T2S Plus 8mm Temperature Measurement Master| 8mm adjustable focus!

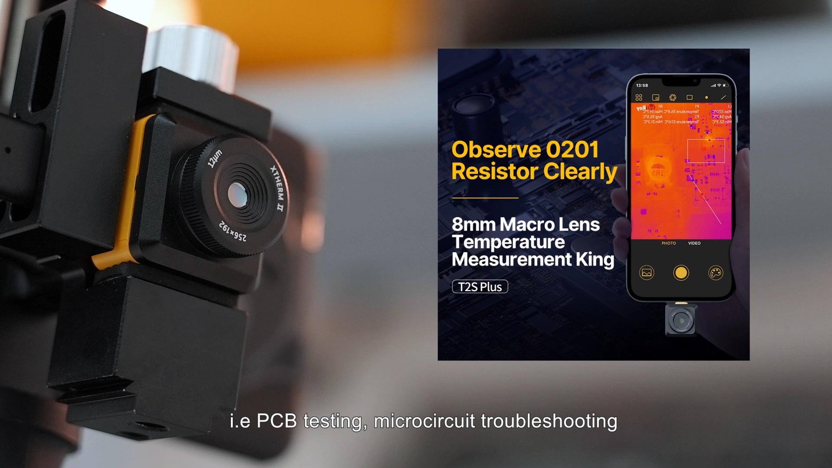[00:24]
testing micro circuit troubleshooting hvac detecting electrical maintenance
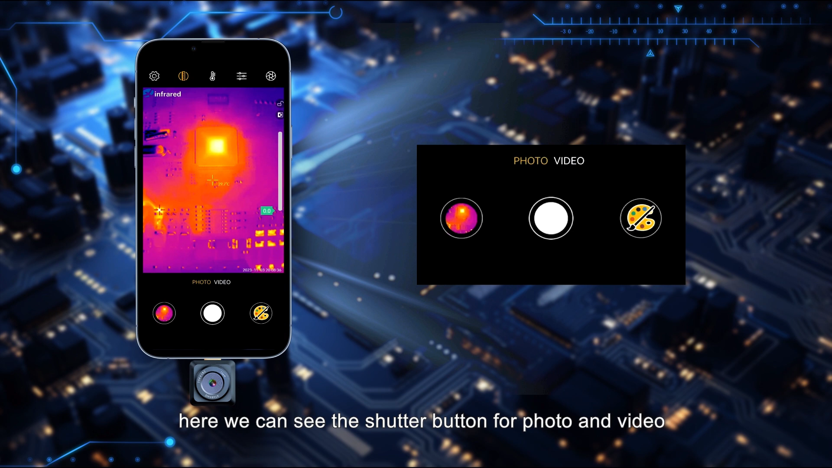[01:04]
for photo and video taking options both available above with simple finger clicking you can choose as you need and the infrared images and videos will be stored directly in the gallery
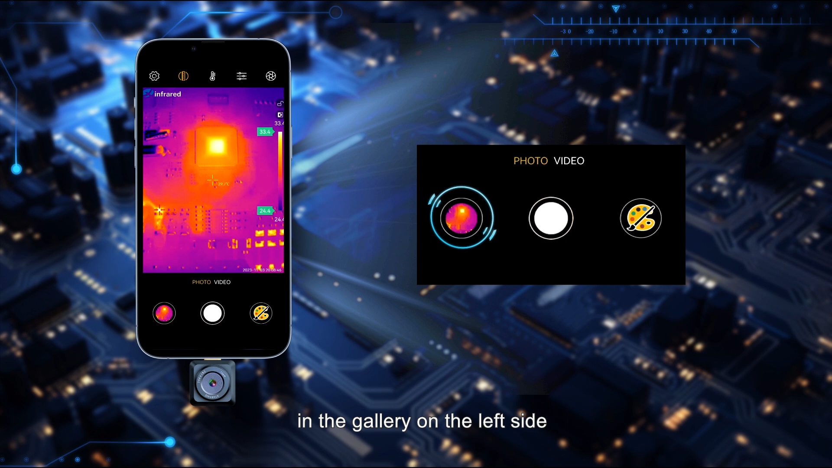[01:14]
on the left side enter the gallery there are three categories for album favorites
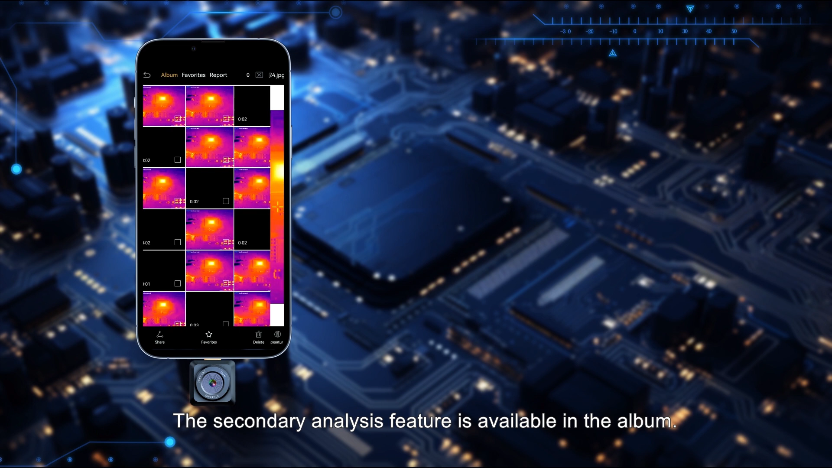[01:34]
the secondary analysis feature is available in the album select an infrared image in
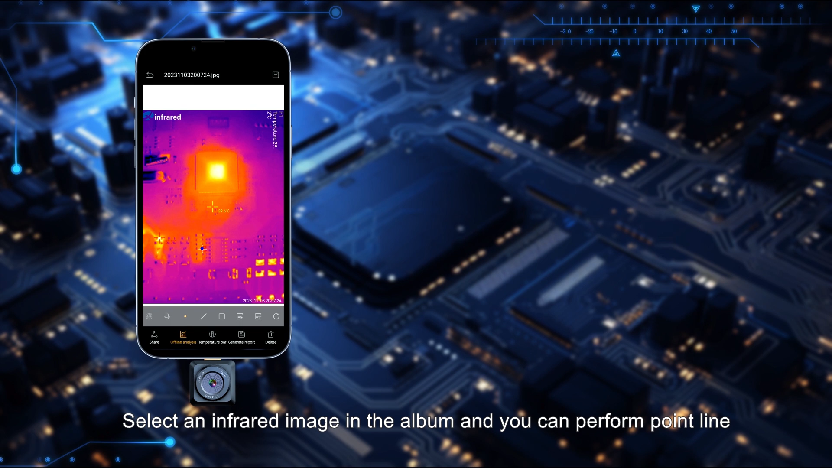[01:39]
the album and you can perform point line and area temperature measurements on the image you can also
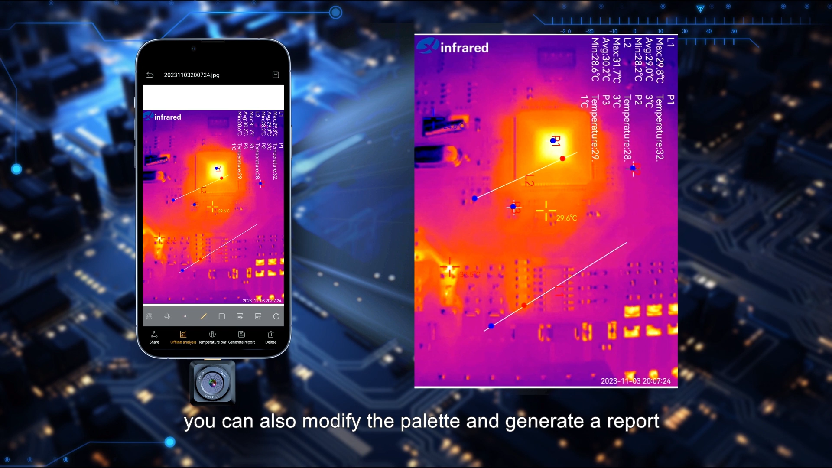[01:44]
modify the palette and generate a report with a single click to easily share your results which
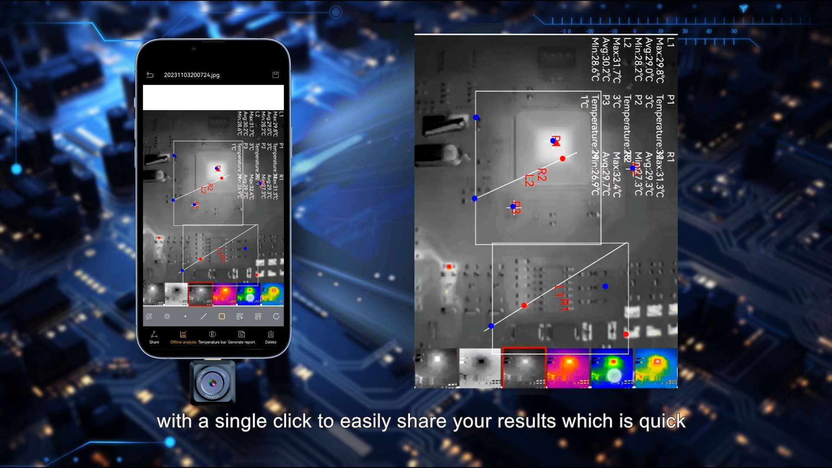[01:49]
is quick and convenient to operate so that is all for the software functions the palette
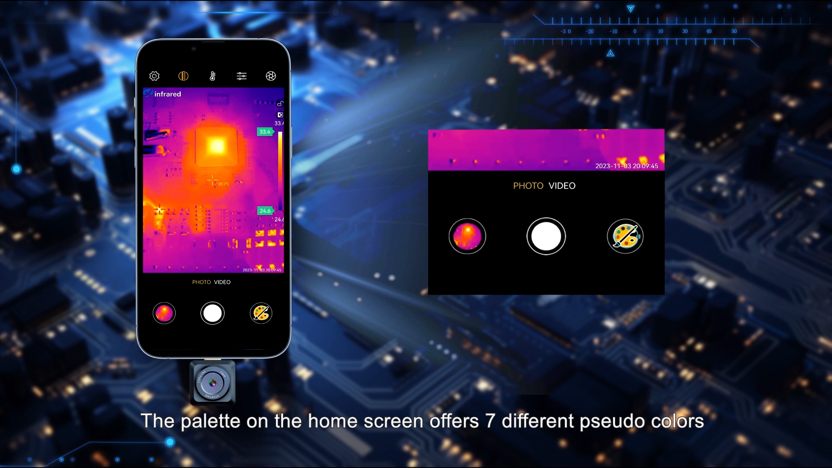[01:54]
on the home screen offers seven different sudo colors and provides a wide variety of choices
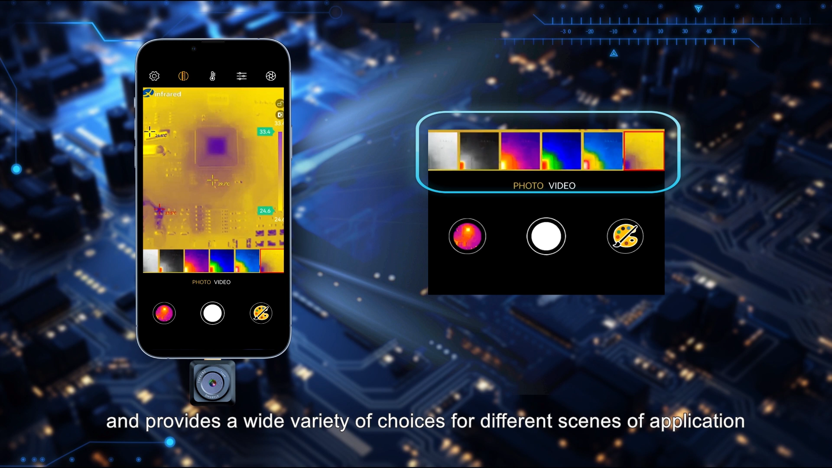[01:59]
for different scenes of application there are five buttons on the top zone
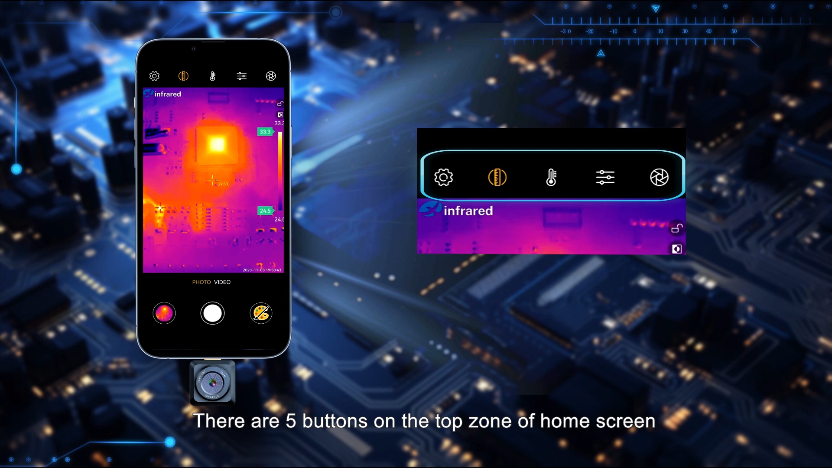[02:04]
of home screen this is the image refresh button when the image quality decreases you
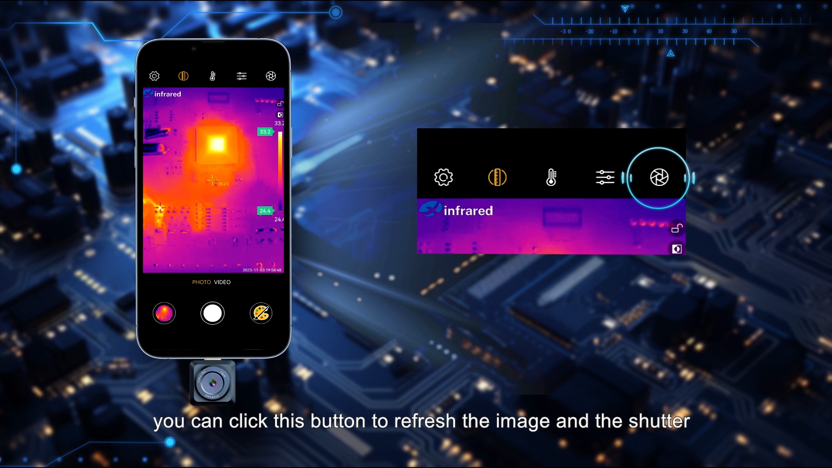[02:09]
can click this button to refresh the image and the shutter in the camera will make click click sounds when refreshing
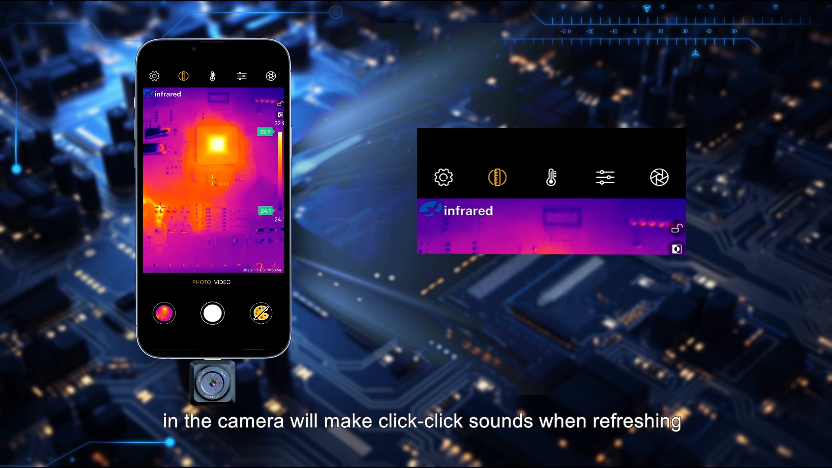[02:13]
the second one from right is image setting button which provides brightness
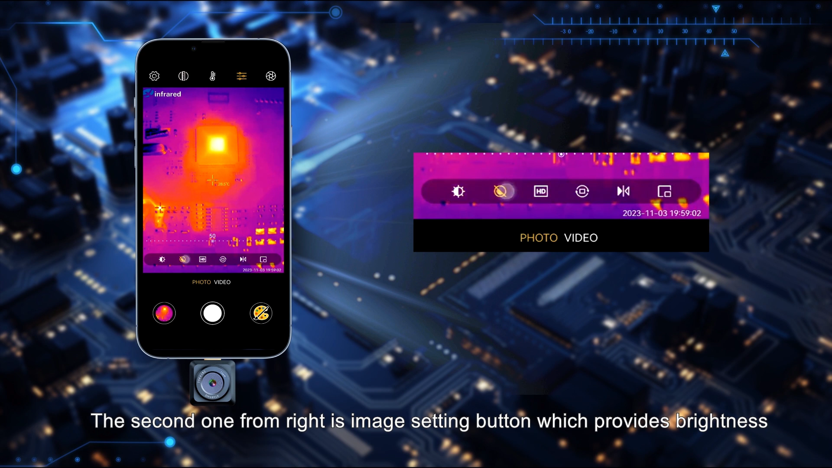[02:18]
contrast hd algorithm vertical and mirror flip adjusting functions for users further setting
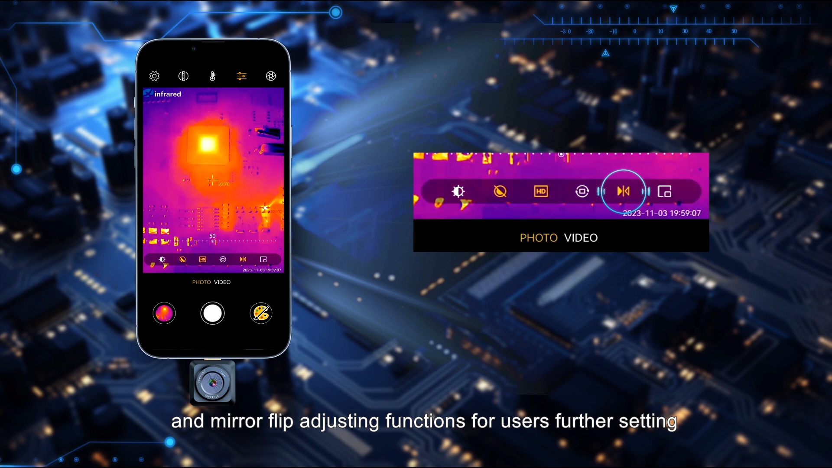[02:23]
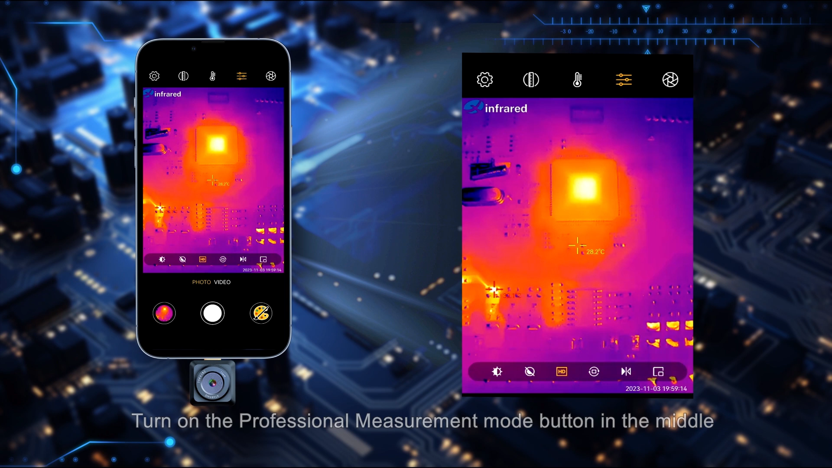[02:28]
turn on the professional measurement mode button in the middle and you can unlock more professional measurement tools on the home screen
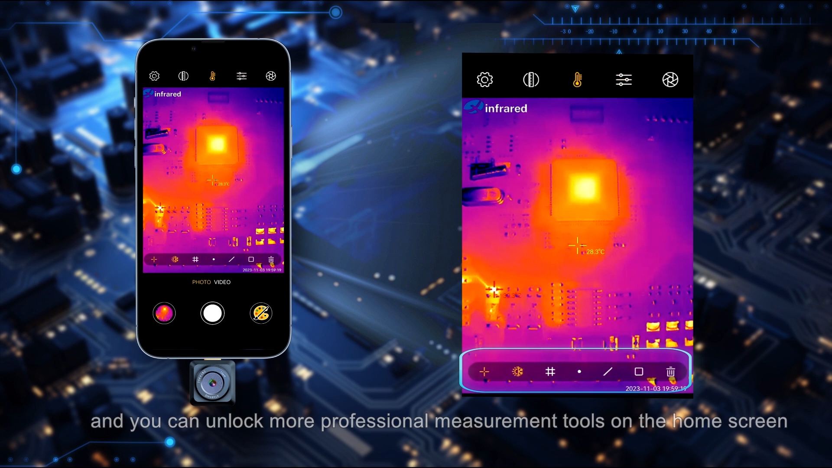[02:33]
the first tool is the center point thermal reading across with temp data
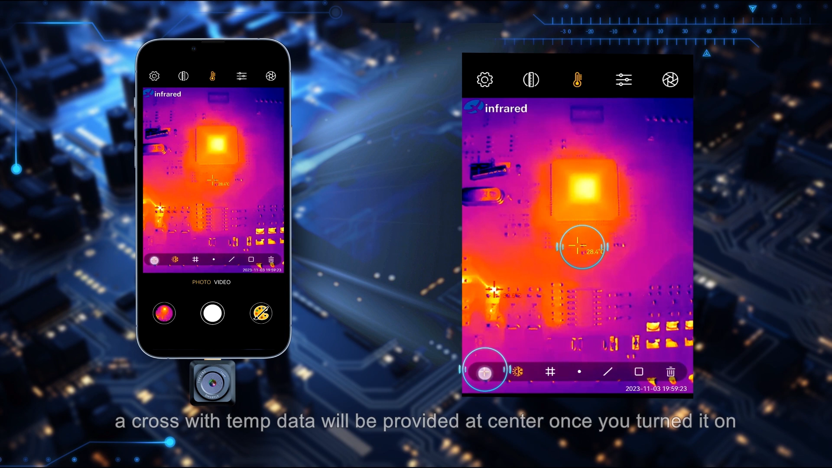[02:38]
will be provided at center once you turned it on the second one is for max
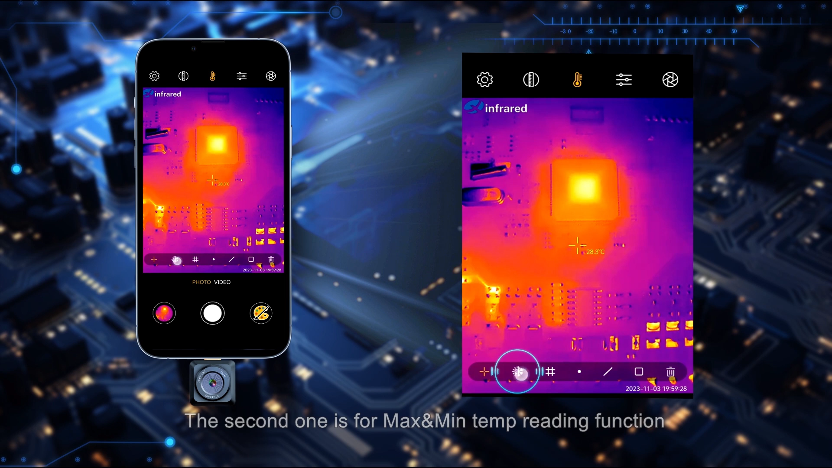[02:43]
and min temp reading function once you turned it on the hottest and coolest points within the screen will be displayed with data